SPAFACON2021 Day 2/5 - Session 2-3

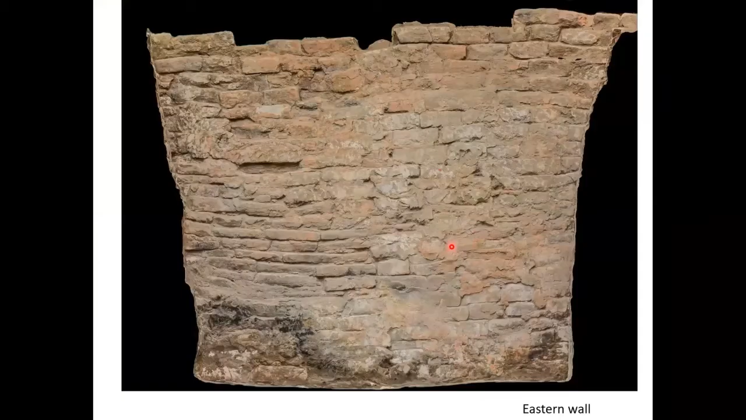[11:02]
And this is the SFM image of the eastern wall. And you can see the remains of the carbonized part in the very bottom of the wall.